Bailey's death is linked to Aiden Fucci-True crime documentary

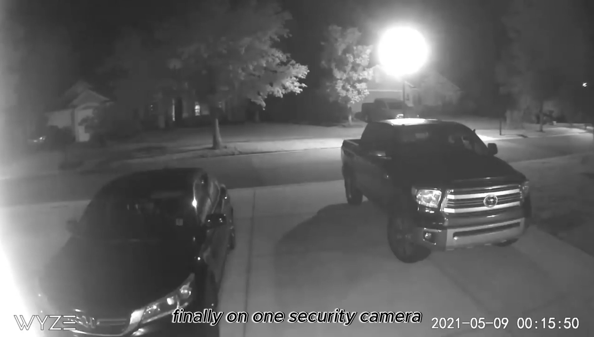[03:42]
Finally, on one security camera, Tristan Bailey was seen walking in the street around 1.15 a.m. She must have snuck out of the house because that would be too late an hour for her parents to let her go outside.
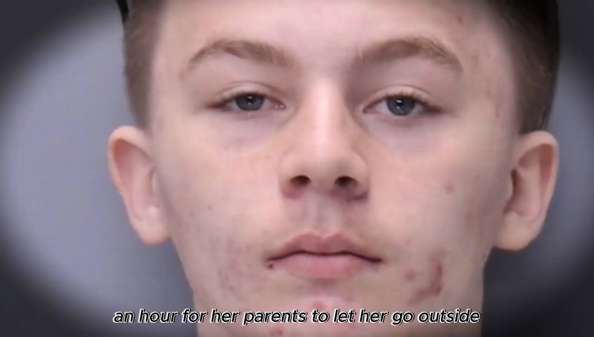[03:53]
She was walking through the parking lot of an amenity center that they had in the area with one of her friends, 14-year-old Aiden Fucci.
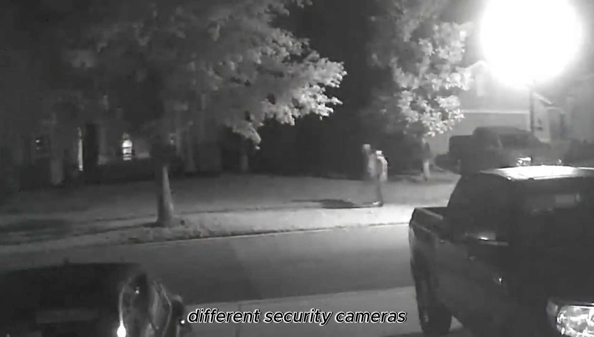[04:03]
Different security cameras showed them walking through the neighborhood and into a wooded area of town. A classmate of Tristan and Fucci, whose name isn't mentioned, probably because they are a minor, told St.
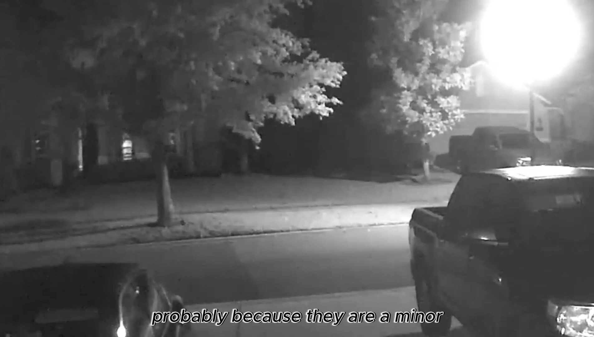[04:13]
John's investigators that the pair had been hanging out at his house and left together around 1 a.m. It seemed the two wanted a little bit of walking in the moonlight. Nothing happened for some time, or at least the security cameras didn't catch anything. But three hours later, investigators saw Aiden walking out of the wooded area,
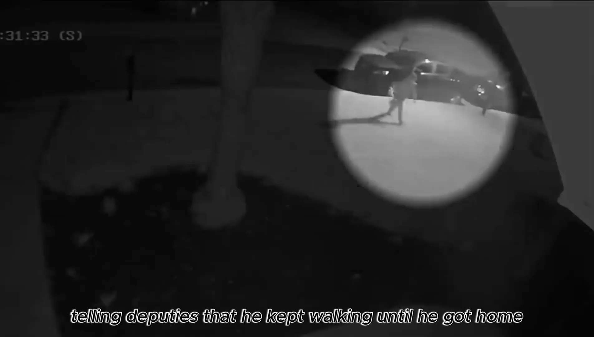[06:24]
telling deputies that he kept walking until he got home between 3 and 3.30 a.m.
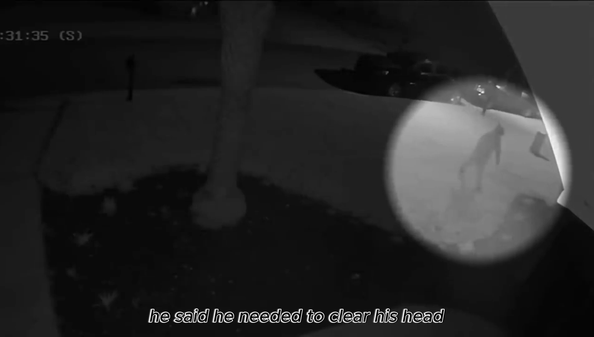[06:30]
He said he needed to clear his head. After a 16-hour search, her body was found.